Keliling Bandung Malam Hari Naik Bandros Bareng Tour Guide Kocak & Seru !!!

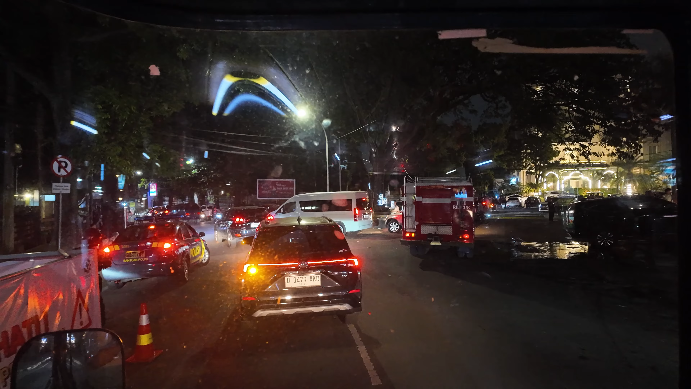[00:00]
Kebakaran Kebakaran ya? Kalau? Nah ini sebelah kiri SMA 20 Bandung Anak milenia genzi nyebutnya Sekolah Dilan ya Jadi di Bandung tempat wisata angka Pasti gratis Kalau sebetulnya musim-musim Indonesia Makanya kalau lagi wisata di Bandung gak bayar
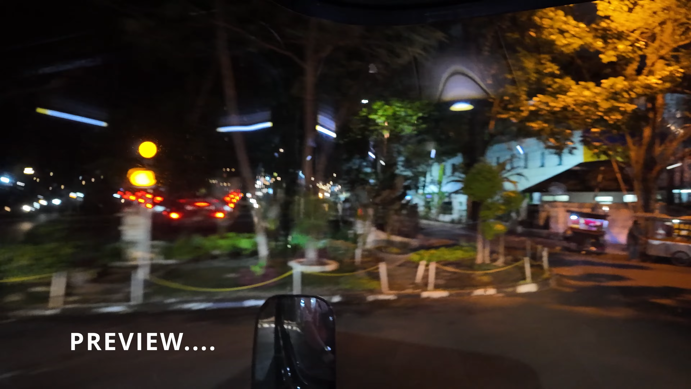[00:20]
Saat rumah tersebut terbengkalai Kalau dulu orang Bandung lewat Rumah tersebut malam-malam di atas jam 11 Selalu bau ketang kebus
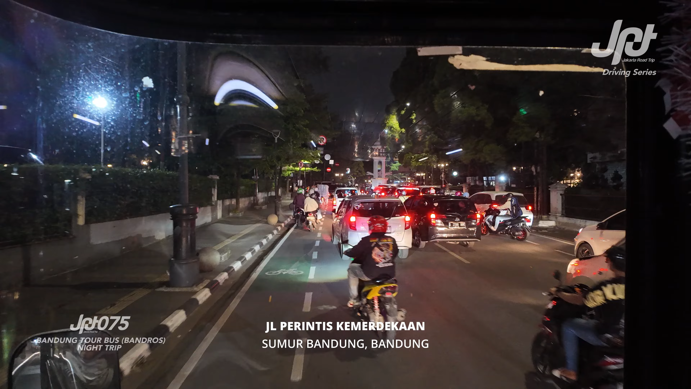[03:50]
Jam 10 Mulai ramai jam 10 Jam 11 Sekarang itu mulai Banyak ya Kalong-kalong di Batu Mulai Ya Kita punya kalong-kalong Kalong itu ke lawan Mulai banyak Anak-anak muda yang keluar Yang ngalong Misalnya Oke Patokannya Berada di belakang Gereja
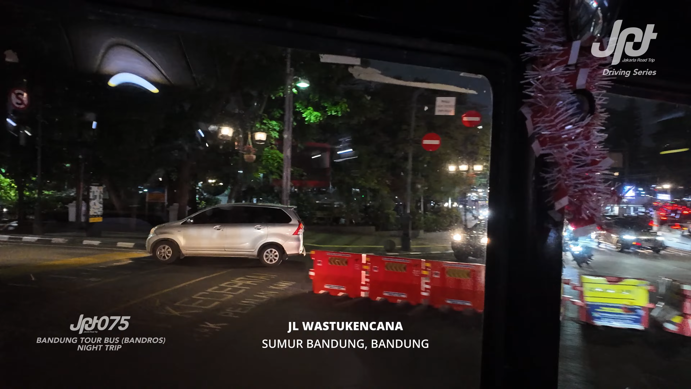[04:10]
Protestan pertama di Bandung Nah ini Gereja Protestan pertama di Bandung Namanya Betkal 1921 Kaitannya dengan apa? Ini Taman Kolei Kota
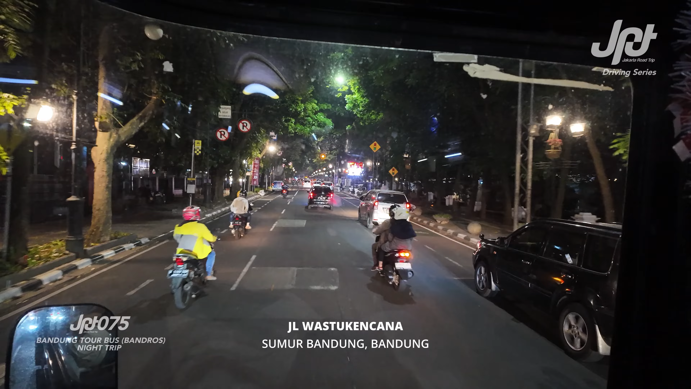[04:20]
Bandung Taman Kolei Kota adalah Taman terdua di Bandung Dari tahun 1885 Disebutnya Alun-alun Yang namanya alun-alun di Kota Bandung Atau Square Itu pasti ada 4 pusat Pertama Tempat dimana Tadi ada Gereja Kedua tempat Berkumpul Itu Taman Ketiga tempat Pernagangan Yaitu Jalan Braga Ini Pemerintahannya Yaitu Kantor Wali Kota Bandung Meirnya disini
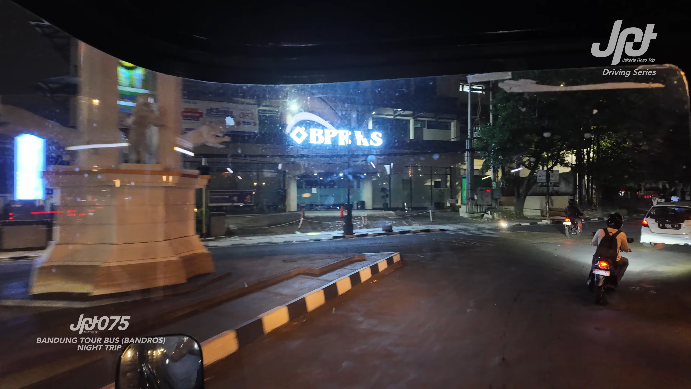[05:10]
Logi Sinien Logi Sinien itu Church of Satan Dulunya Keja Setan Itu tuh Pusat Pemuja Setan dulunya Logi Sinien itu Di tahun 1901
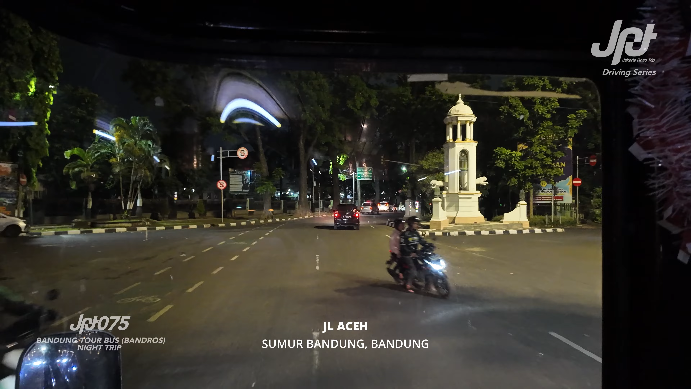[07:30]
Itu singkat kan Bandung itu nama daerah Disingkat-singkat Kircon Kiara Conong Paskal Basir Kaliki Suci Surapati Cicageng Tadi ya Punculut Puncak Cium Buleit Jadi itu banyak sekali Disingkat-singkat Karena untuk mempermudah Orang-orang luar kota Bandung Jika ingin masuk Kawasan kota Bandung Tapi panjang-panjang Namanya Akhirnya disingkat Ketiga Cium Plus Kempat Cipaganti Nah makanya ini Sebelah kiri kita Ini istana Belanda
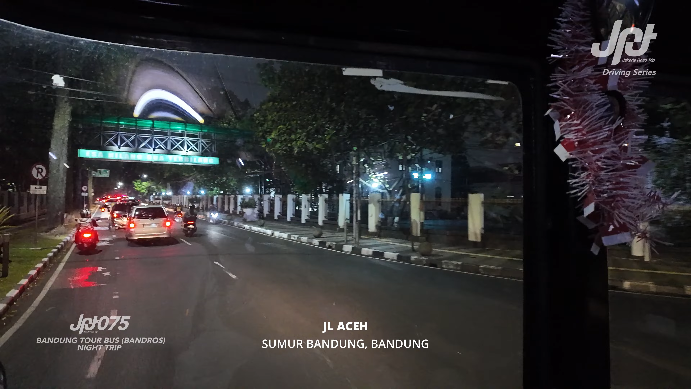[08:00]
Yang bernama Yang bernama Paliris Van De Lecher Ya Paliris Van De Lecher Istana yang diagung-agung Eh kenapa ini diagung-agungkan Banyak jenderal-jenderal Yang menyerah disini Sehingga orang-orang luarna Percaya Kalau Ini harus dibuat Sebuah persembahan Bikinlah patung Namanya patung Pastul verbra Eh ternyata patung ini Salah satu Misnisnya Bandung Kenapa?
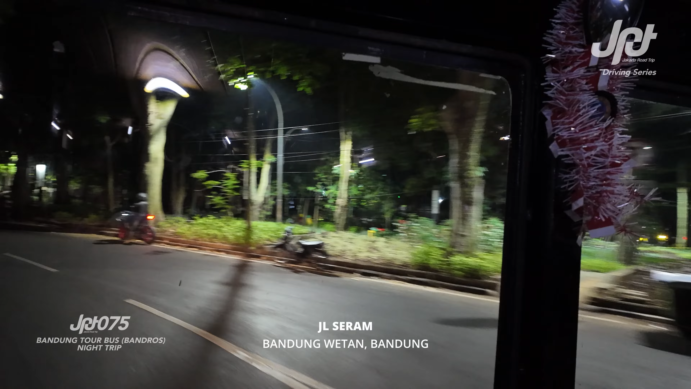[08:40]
Patung tersebut Bisa gerak Sejak tahun 2000-an Ya Geraknya kayak gimana Bisa nolai kanan-kiri
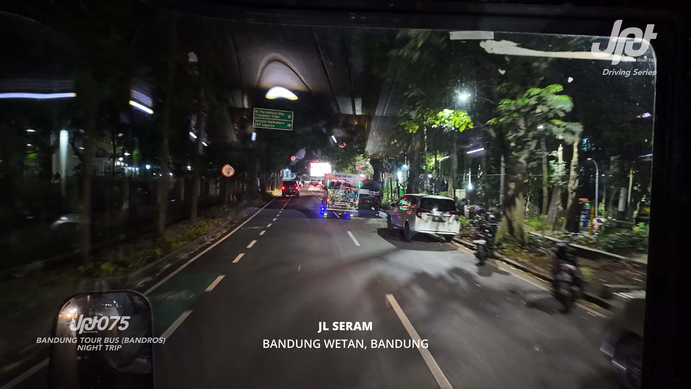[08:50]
Lagi megang bibel Sebelah kiri Tiba-tiba Pindah ke kanan Kadang-kadang dijatuhin Nah ini patungnya Nah ini Ya Lagi megang bibel Sebelah kiri Kadang-kadang Pindah ke kanan Kadang-kadang Dijakuhin Iya pegel soalnya
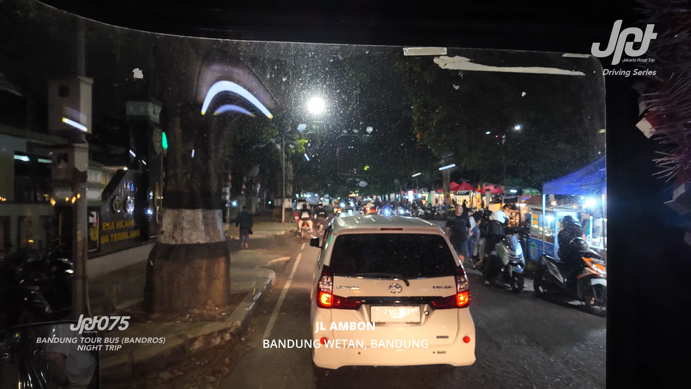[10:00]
Tidak bermanfaat bagi Orang Bandung Kenapa? Karena Kalau jogging di Gor Sapa Rua Itu gagal diet Ya sudah bisa lihat kita Ini tuh bukan malam aja Tapi pagi-pagi juga kayak gini Bayangkan kita lagi jogging Bau sebelah Lebih basah di Insang Yang niatnya 5 km Jadi 0,5 Karena di Strava ada belokan ke kanan Oh ya cuma tukang sebelah
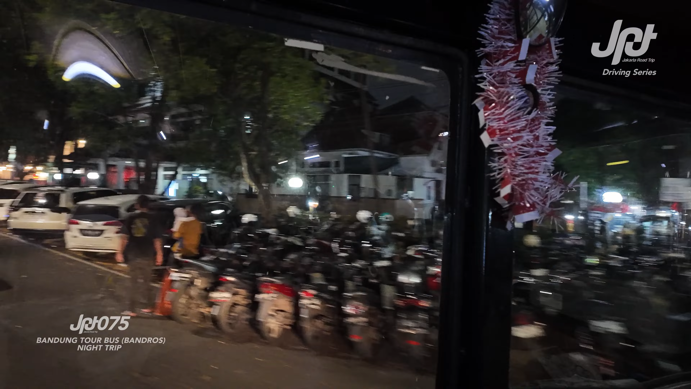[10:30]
Satu buku itu terjadi Kita tuh orang Bandung Sudah bisa mengklaim Punya temen orang Belanda Tapi kayak orang Bandung
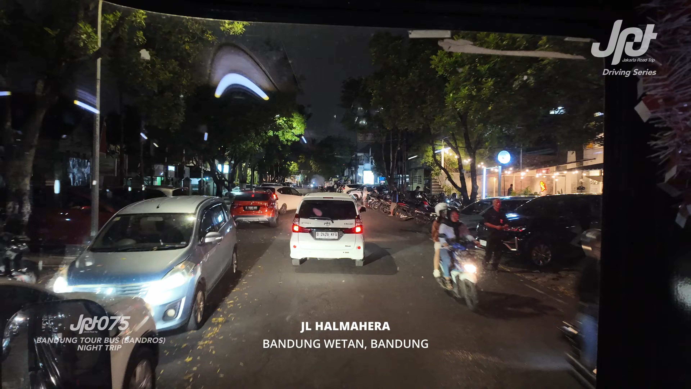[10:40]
Suka olahraga Tapi nah anak duduk-duduk terus Oh itu mah gagal Oh bisa paru Itu sudah bisa mengklaim Nah itu adanya di sana Ya Ini banyak sekali di sini tuh Tapi kalau Sabu ga itu enggak Nah Sabu ga itu memang cocoknya untuk Atlet-atletus Nah kita masuk jalan Riau Itu di depan ada Wisma Siliwangi 1 Nah itu campur rumah idaman Orang Bandung Kenapa?
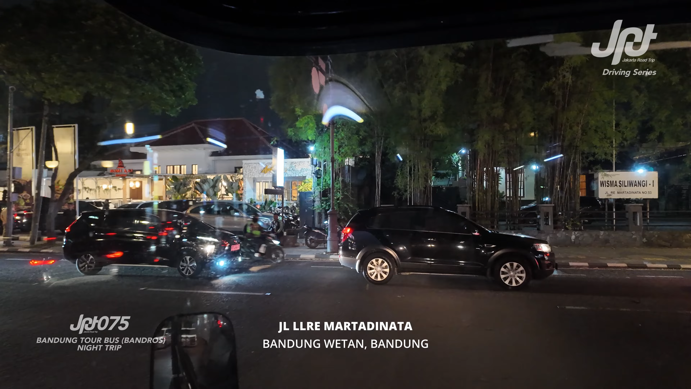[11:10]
Karena punya halaman depan Halaman belakang dan rumahnya itu ideal banget Ya ga terlalu besar Ga terlalu kecil gitu Enak banget Ini kalau Wisma Siliwangi
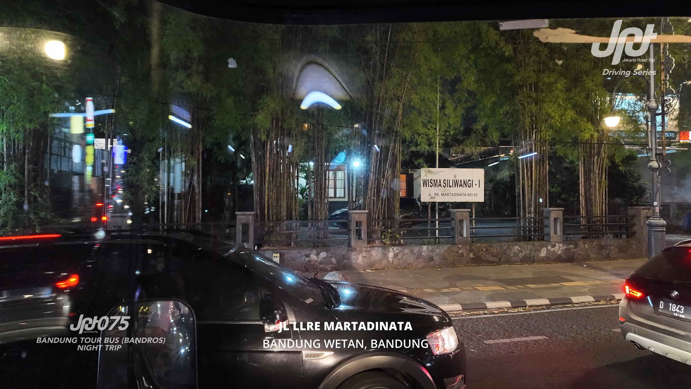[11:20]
1 itu Sudah renovasi gaya Jawa Tapi kalau secara luasnya Emang seperti ini Luas tanahnya Luas bangunannya Emang seperti ini Ya ini contoh Rangkanya Rumah-rumah Belanda di Jalan
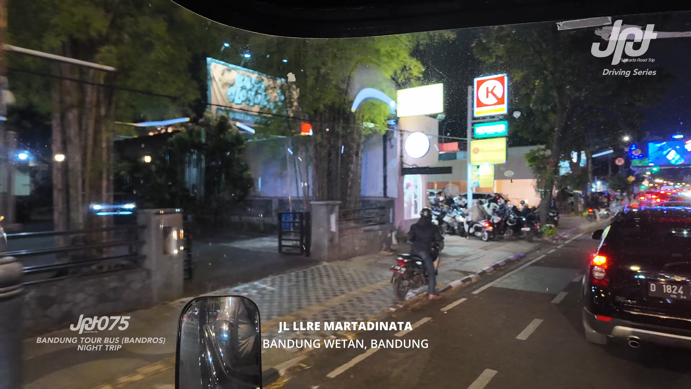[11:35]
Riau Kenapa sebesar ini Jalan Riau Cluster paling atas rumah dinas militer Belanda Paling bagus tuh disini Makanya rata-rata sekarang udah jadi apa Restoran Bakhtowi Outlet
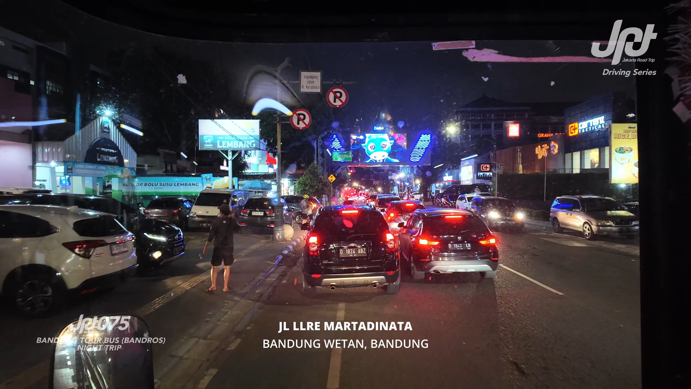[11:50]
Restoran tuh yang lagi nge-hits Yang lagi viral ya Berapa bulan yang lalu Sampai sekarang Namanya Laloba ada di sebelah kanan Laloba tuh kenapa Restorannya nge-hits Dia pitch friendly Soalnya Jadi cocok untuk anak-anak juga Karena dia punya play town Di dalamnya Ya Boleh dicoba Disini juga ada masakan Sunda